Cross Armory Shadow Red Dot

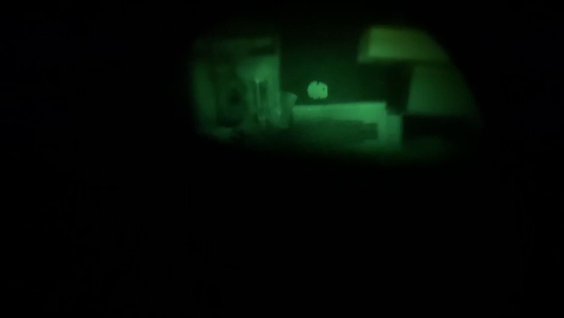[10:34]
Uh, if you focus too hard on the dot, it'll start to bloom with the PVS-14. So, but if you're more target focused, it gives you a nice crisp dot.
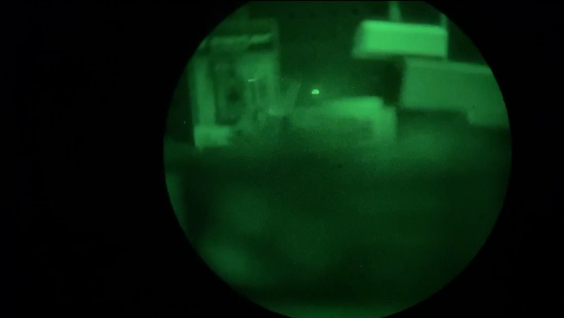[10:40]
Now we'll go on to night vision two,
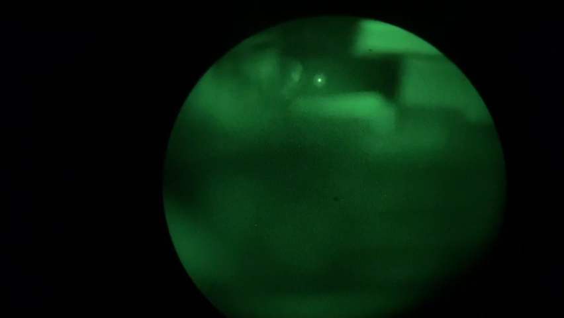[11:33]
It emits, um, I'd have to put this on a pistol, uh, to see how it actually performs with night vision. And I don't really have a way to film that. So unfortunately this is as good as it gets, but it is visible, uh, through a PVS-14. All right.